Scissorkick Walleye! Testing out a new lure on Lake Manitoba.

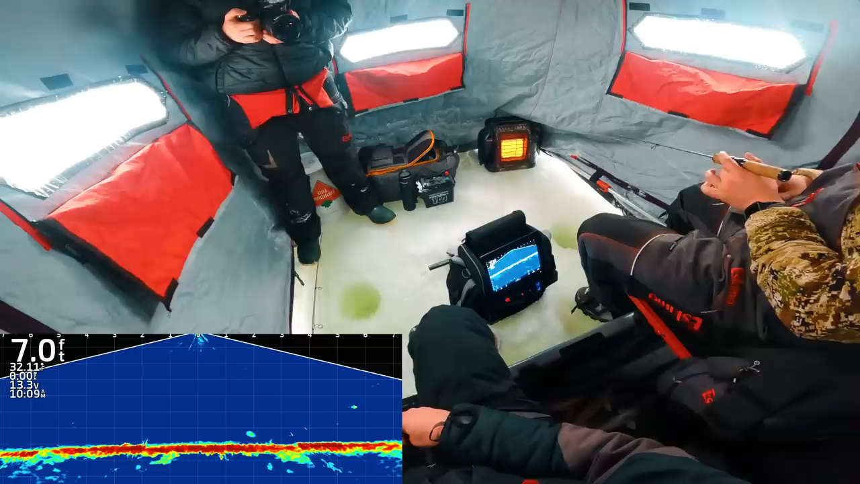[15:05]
On screen: depth 7.0 ft
Four walleyes ain't bad. He didn't mark that strong. This look like there's a fish on you right now. They're moving it. Oh, yeah.
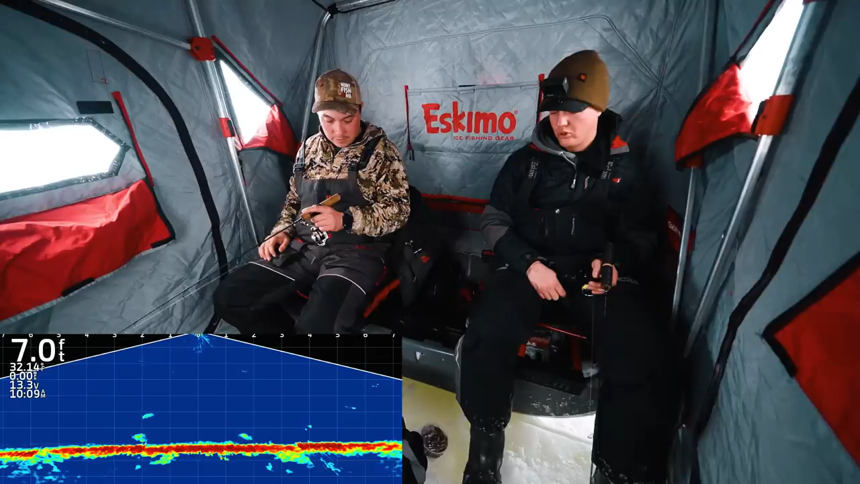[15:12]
On screen: depth 7.0 ft
Keeven. That's a nice fit, or like whatever, same size. No, smaller. Perch. Oh yeah, there are perch.
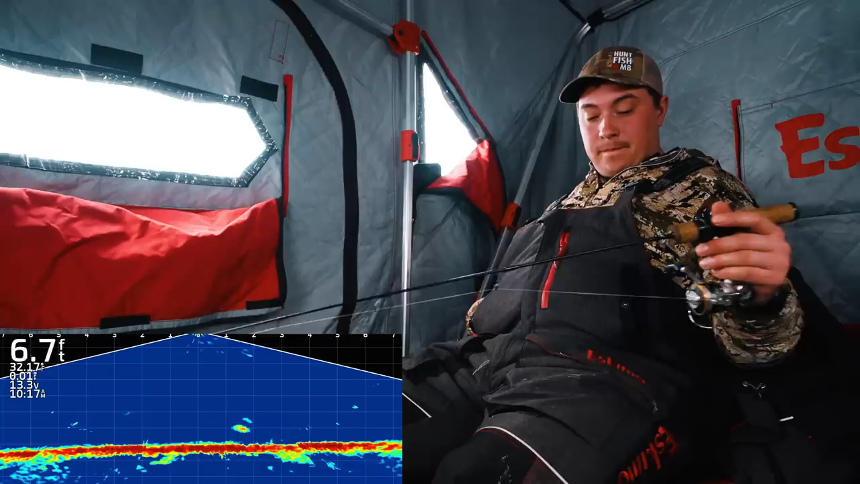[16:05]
On screen: depth 6.7 ft
Oh. Here we go. Got some fish rolling in on the right. Bogeys. That's a walleye. Oh, yeah. Oh, he likes this.
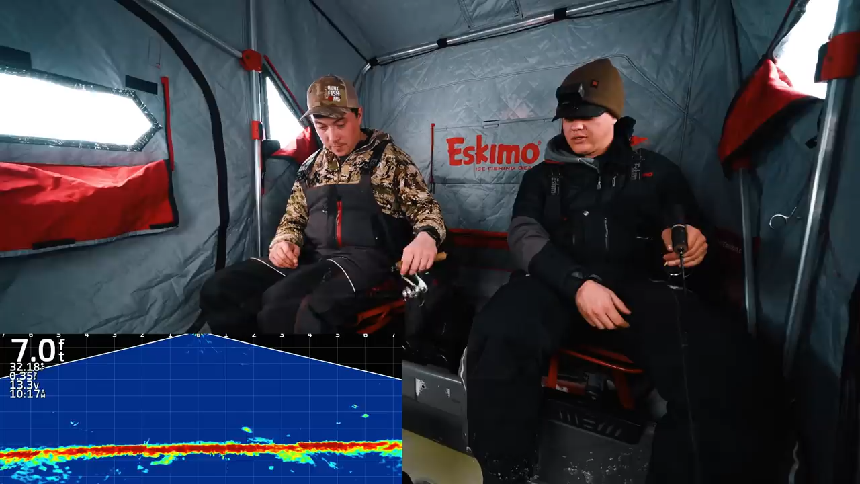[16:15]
On screen: depth 7.0 ft
I'm gonna do the lift now. Yeah. Oh yeah, right there. Nice.
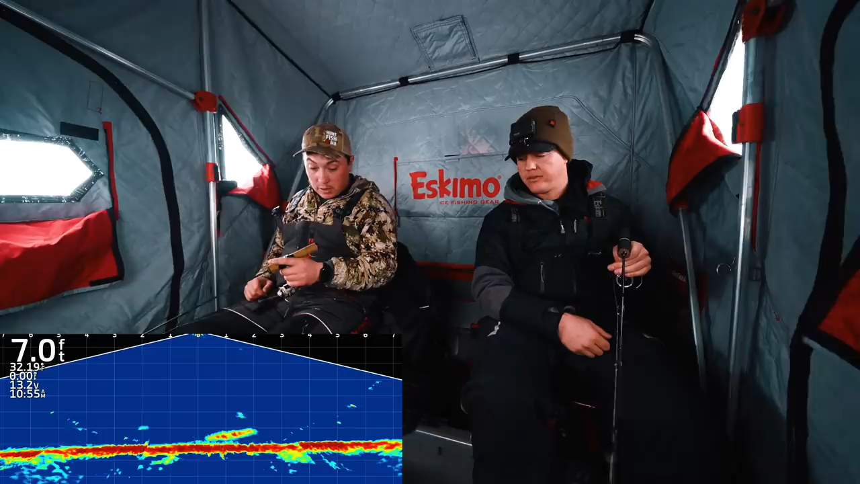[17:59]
On screen: depth 7.0 ft
That's going to be a pike, right? Got him. Oh. She's right there.
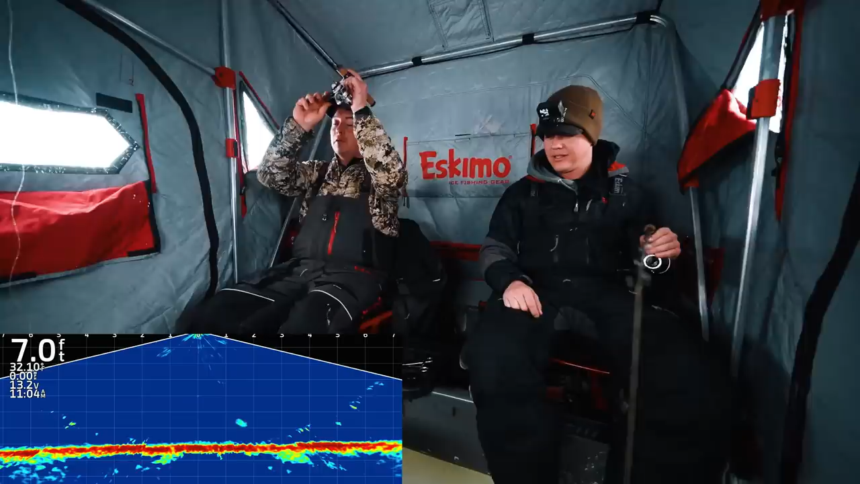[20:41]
On screen: depth 7.0 ft
Ooh, I just stopped and started. Oh, that's a nice. Get him. Oh, that's just it's a small. It was small. Fish. I thought it was bigger at first. Might come back though. I didn't sting him there, that's for sure. Kevin never stings him. Oh, here he comes. Oh, come over here.
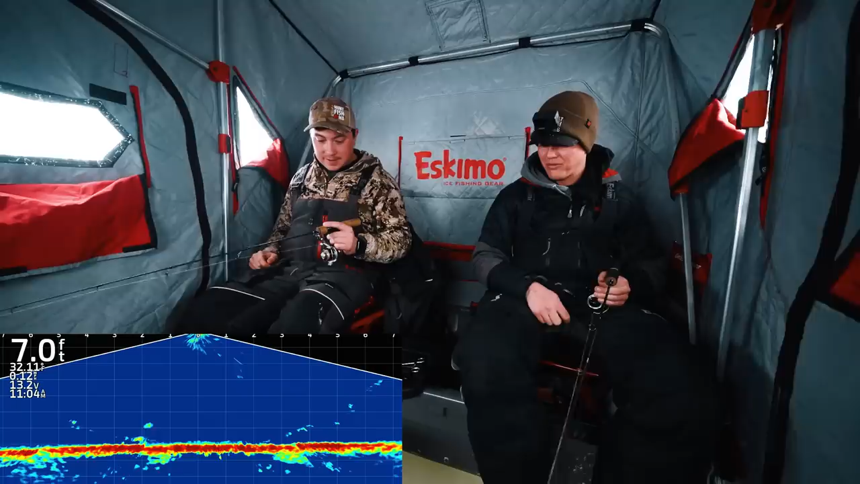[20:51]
On screen: depth 7.0 ft
Come over here. My guess is a little walleye though. Yeah.
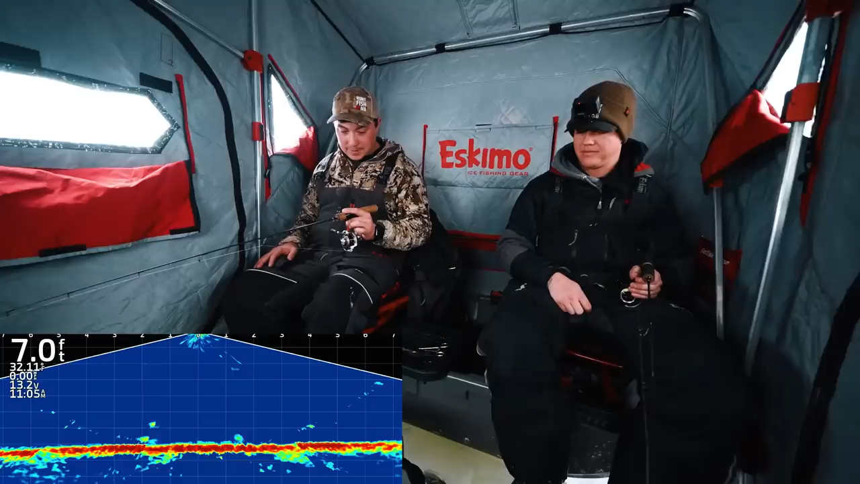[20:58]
On screen: depth 7.0 ft
He should just come over to mine. Mine's got a minnow on it. Yeah, he would probably, maybe, kinda. 12-inch fish. 12-inch perch. Oh, here's one on mine. It looked small at the start. Oh my!
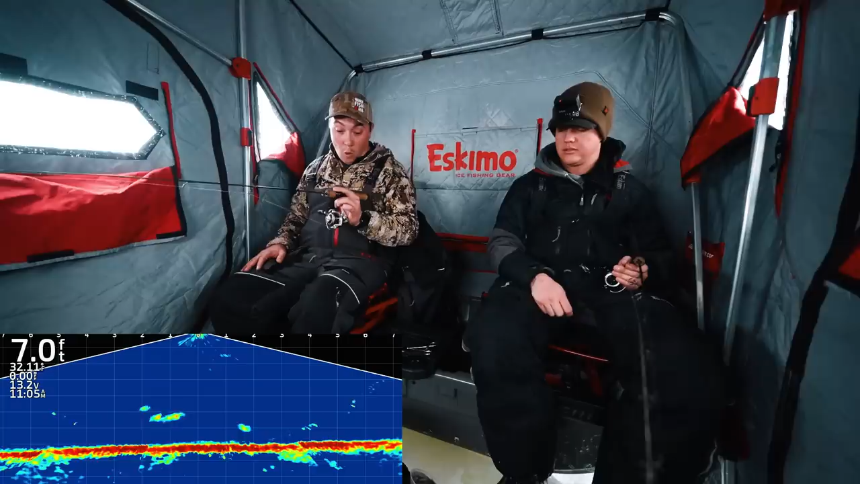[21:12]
On screen: depth 7.0 ft
Whoa, whoa, something big just came in. That's a pike. Oh man, look at that.
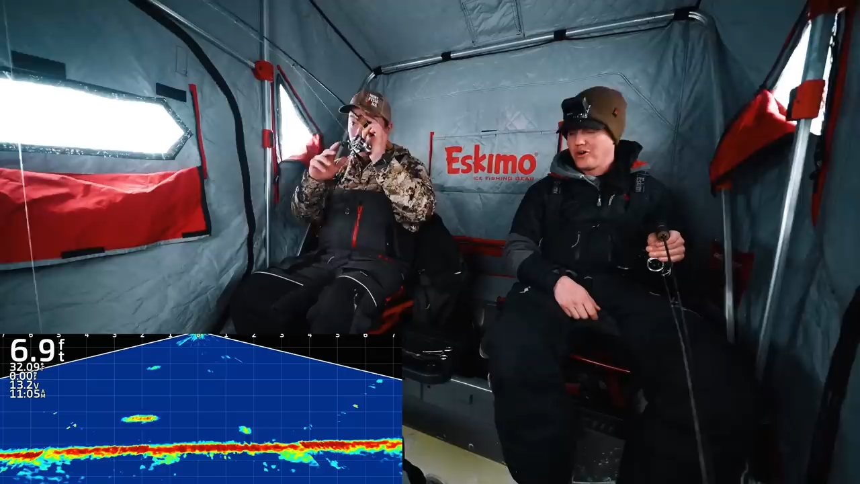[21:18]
On screen: depth 6.9 ft
Oh, Kevin. Heck. What just happened?